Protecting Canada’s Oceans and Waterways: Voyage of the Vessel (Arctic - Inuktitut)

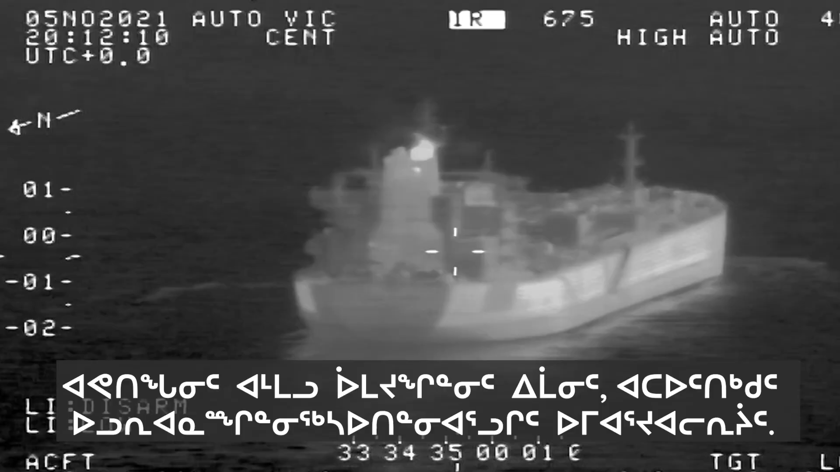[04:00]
As ships navigate along the Arctic waters,
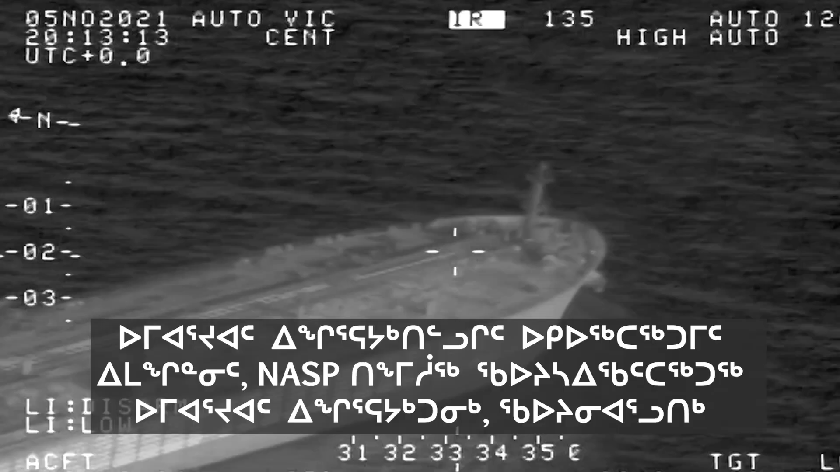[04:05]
NASP aircraft monitor vessel traffic, identify oil spills and other marine pollutants.
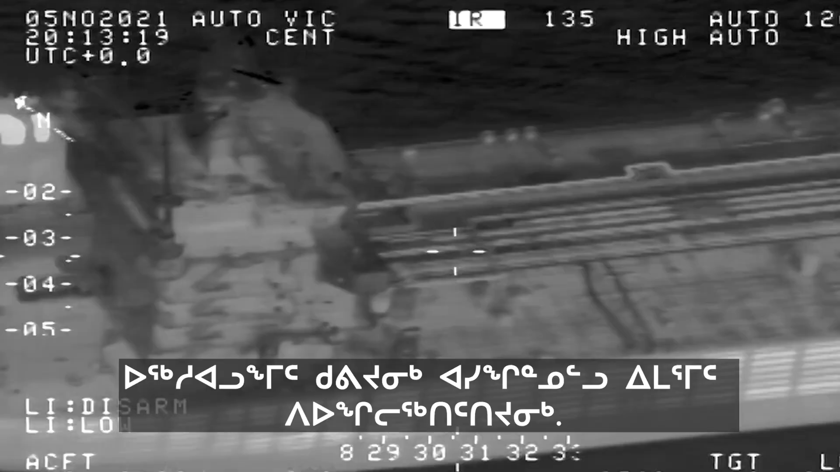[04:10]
Because ships know they could be seen at any time,